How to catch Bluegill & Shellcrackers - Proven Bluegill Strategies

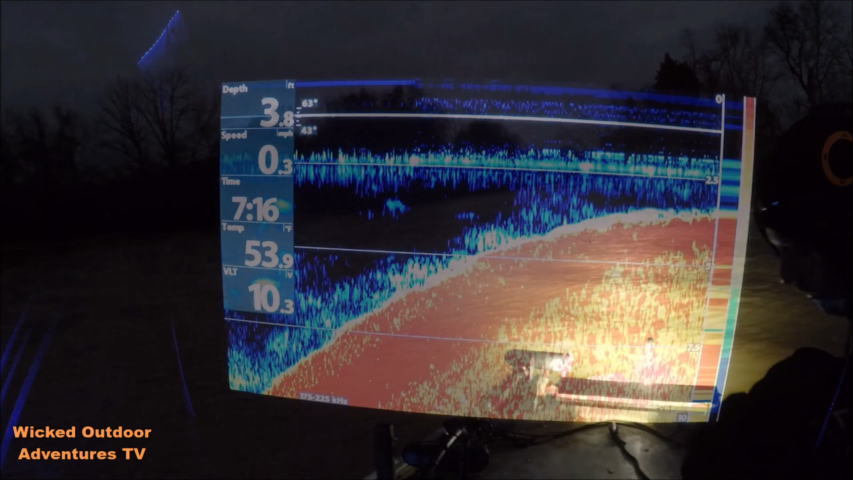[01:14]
On screen: depth 3.8 ft, water 53.9°F, speed 0.3 mph
gonna be fishing in about five to six foot of water the water temp is
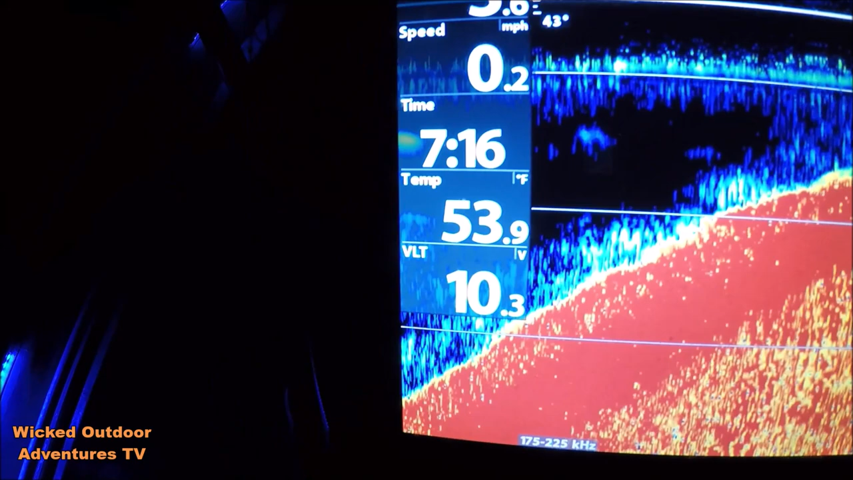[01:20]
On screen: water 53.9°F, speed 0.2 mph
53.9 we're gonna be spot locking
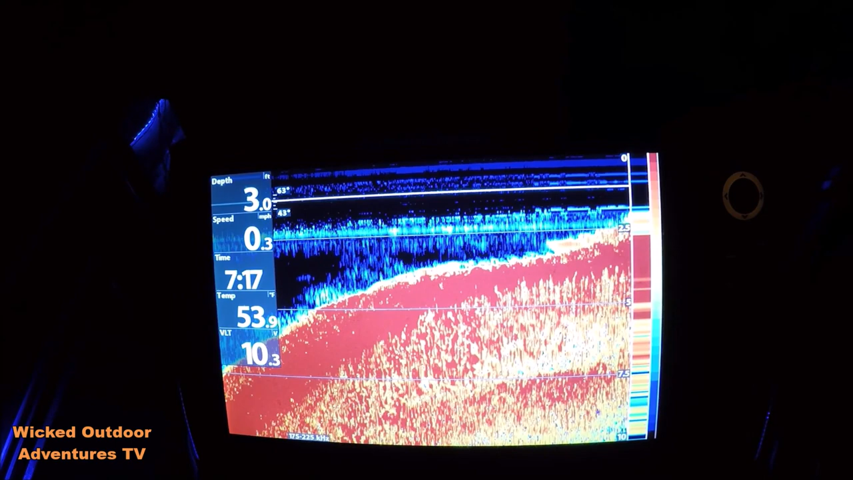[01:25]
On screen: depth 3.0 ft, water 53.9°F, speed 0.3 mph
see if we can put some of these fish in the boat what